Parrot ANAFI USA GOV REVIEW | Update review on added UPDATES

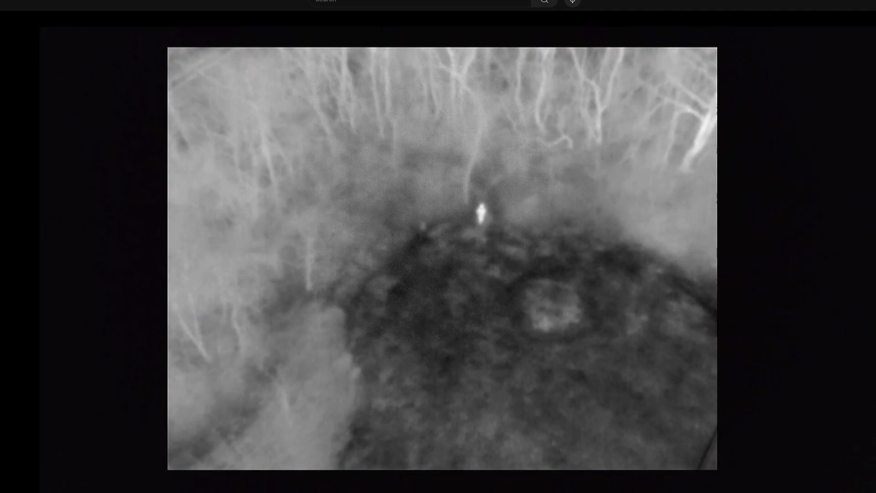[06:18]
Now that is lower compared to today's standard of 640 by 512 lines of resolution.
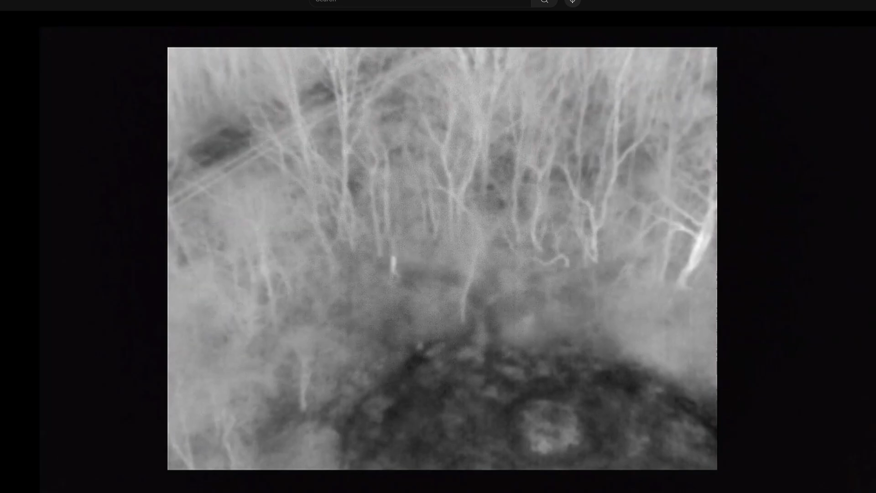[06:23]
And we're going to show you some comparison footage so that you can see the difference of what this camera
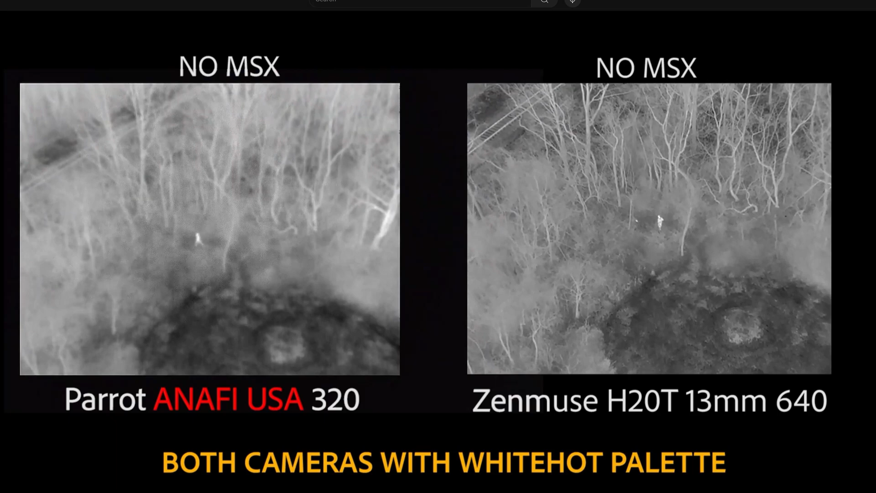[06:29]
compares to the other camera sensors on the market.